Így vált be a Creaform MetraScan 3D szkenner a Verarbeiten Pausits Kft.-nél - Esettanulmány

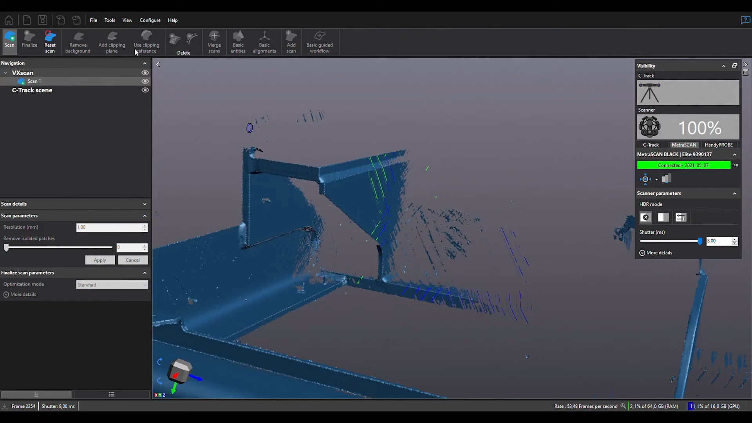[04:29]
de a mérési tartomány annél sokkal nagyobb,
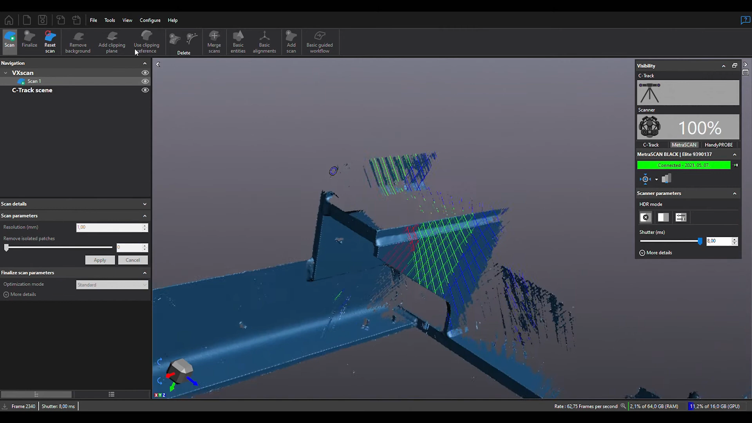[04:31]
akár 10 méteres gépet is képesek vagyunk beszkennelni. A mérések elvégzéséhez a Metrológ X4 szoftver használja a kollégák, a vevő számára egy jegyzőkönyvet tudunk kiállítani,